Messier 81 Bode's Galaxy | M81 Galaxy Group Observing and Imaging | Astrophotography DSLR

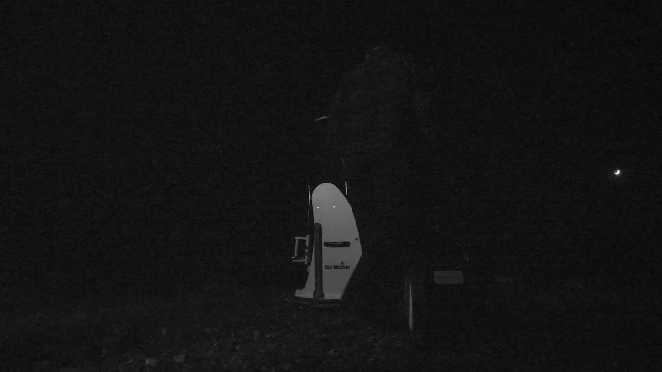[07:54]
For M81 itself I was using my 12 inch Dobsonian and my 24mm eyepiece primarily.
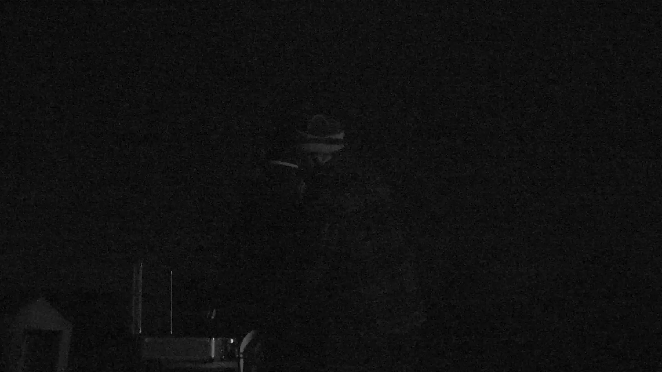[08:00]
I do have a 32mm Panaview eyepiece that gives you a little bit more breathing space in the field of view but I found the detail with the 24mm was much much nicer, much more pleasing.